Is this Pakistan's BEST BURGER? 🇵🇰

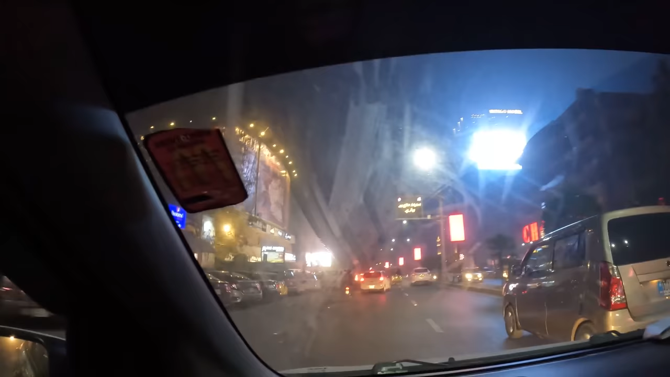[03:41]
Alright guys, we're in the general area of where we're gonna be dropped off and there's quite a happening nightlife scene over here. There are I believe cinemas in this area, shops, quite a few restaurants obviously as that's where we're heading and even some western chains here like Papa John's, California pizza and oh I saw meat to cheese.
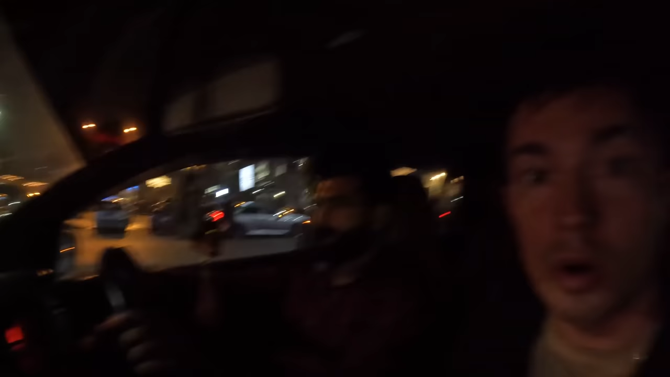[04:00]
And let me tell you this, I saved my appetite up for this so I am starving, ready to chow down.
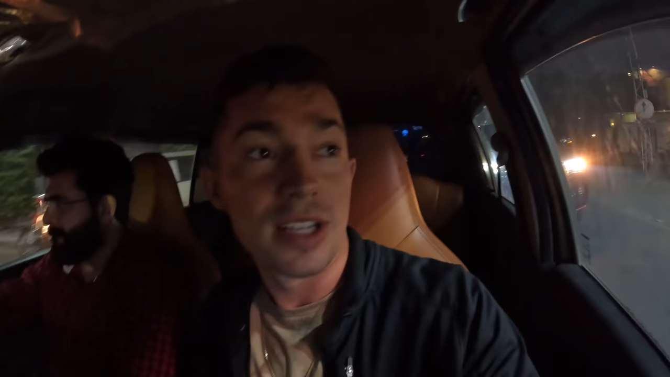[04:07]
We're gonna do a quick little loop around this roundabout and then we're gonna be dropped off. I like the way Lahore is lit up at night. They have almost like all of these festive lights
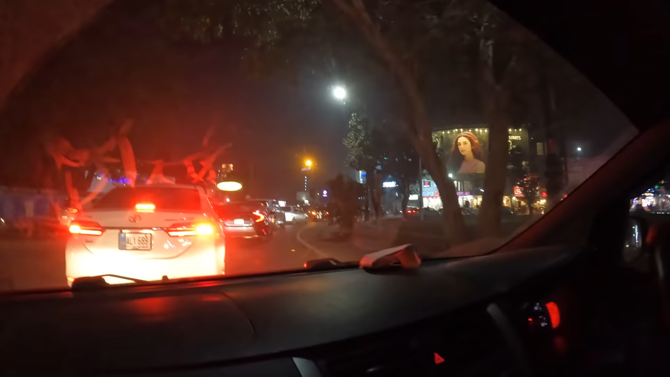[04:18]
on many of the different like areas throughout the city. I've noticed that as we've been here the last three or four days and found it to be a very like attractive place to drive around in.
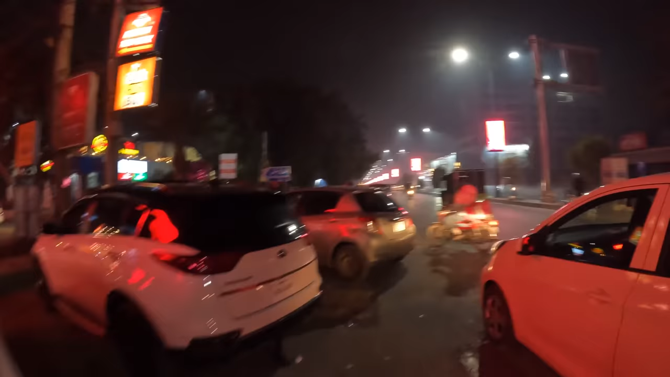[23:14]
balloons over there always something for sale in pakistan
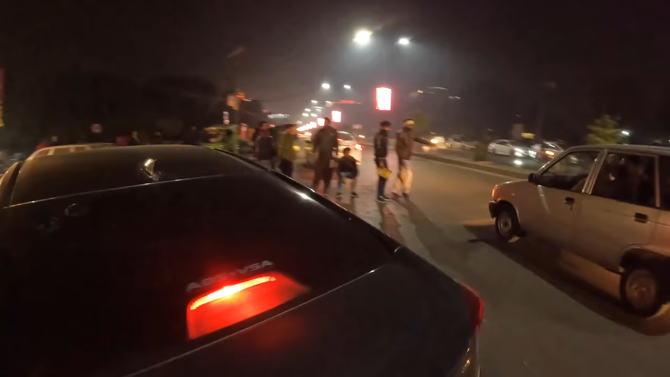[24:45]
and looks like we've got the gentleman stopping oh karachi paratha roll
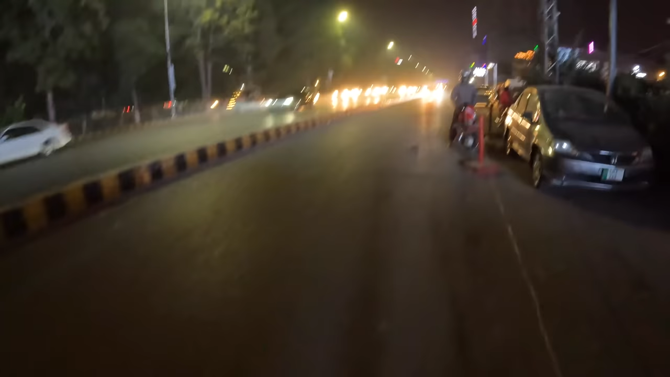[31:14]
we're gonna continue going place is quite alive at night salam alaikum my friend we